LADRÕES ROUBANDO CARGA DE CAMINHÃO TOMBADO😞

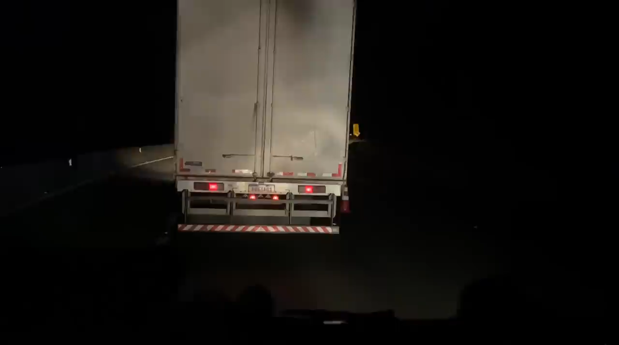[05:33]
Naquele naipe, né? Se ele tá doido, hein? Já puxando uma filinha aqui depois da Alpina! Depois do cadarzinho de embaixo! Isso aí é legal que a gente deu aí, né? Tá P, R, F ali, tá tudo aí! Vamos ver outro dia, né? É que tá indo lá, então! Que legal se foi acidente! Caminhão quebrado!
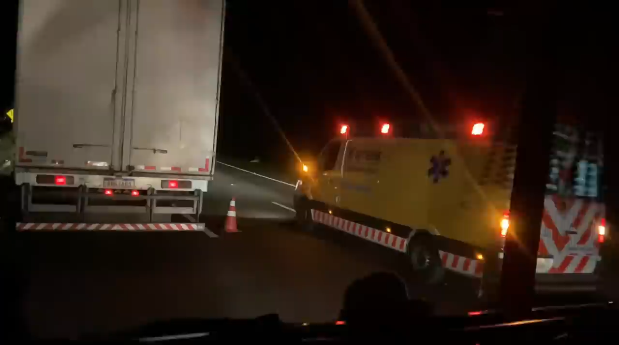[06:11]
Pelo jeito, parece pau ainda! Meu Deus, não é pau! É outro tipo de coisa! Ó, os ladrão!
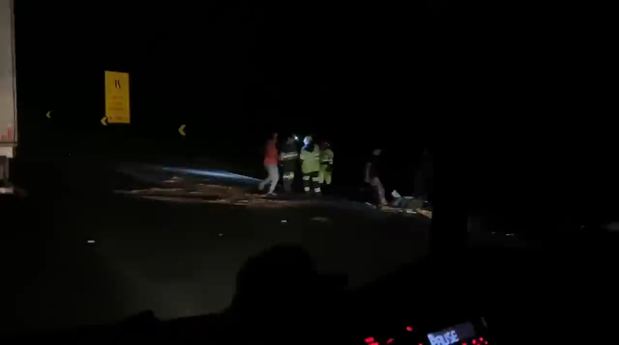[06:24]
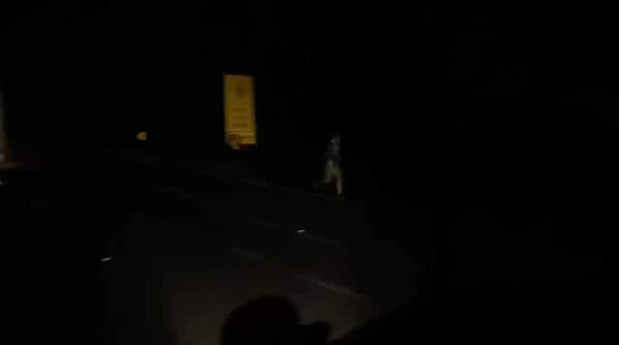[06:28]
Ladrãozada aí, ó! Tudo correndo, ó! Travessar o tanto por cima! Aí! Aí!
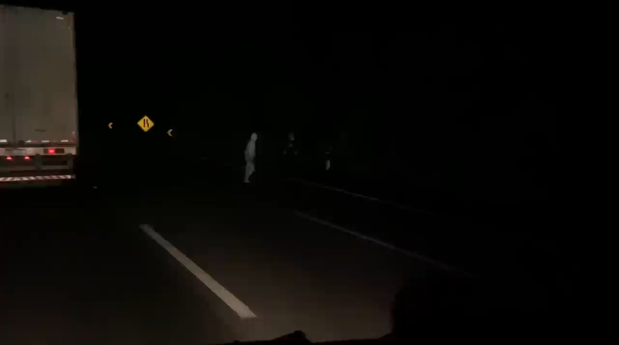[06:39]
Ladrãozada pra roubar a carga! O caminhão já saiu lá na frente, lá com a PR aí! Sentado aí! É, vai pra direita, filho! Tem uma arma aqui!
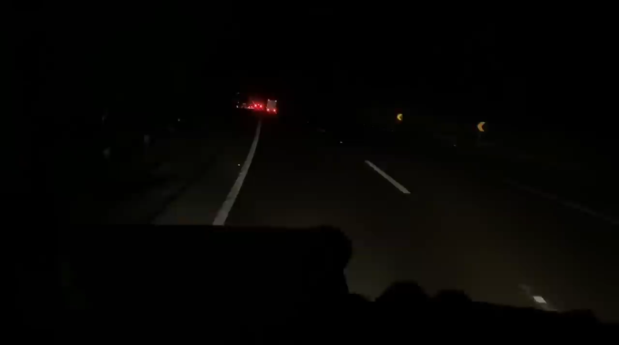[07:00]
É, bicho feio, né? Tá indo lá, careta! Careta, caminhão, sei lá, o que que é! Pelo jeito, tá todo arreio! Tá ocupando as duas faixas! Eu tô com uma coelha do freio, com furada, eu acho! Porque... Tá...
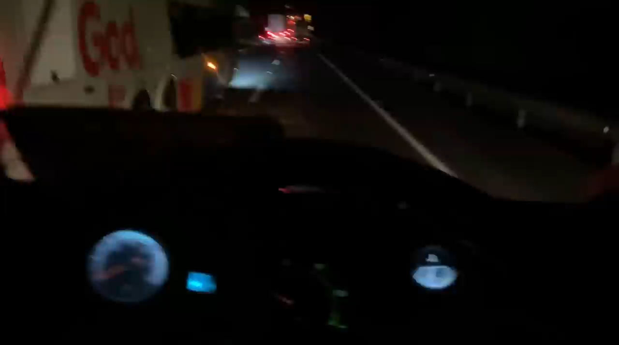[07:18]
O cara tá pisando o freio, tá baixando o ar! Preciso lá na coelha ainda, pra tirar! Viu, é doido! O que aí, bicho? Queria ver o que que é, né? Dá pra ver ou não dá pra ver! Cê tá doido!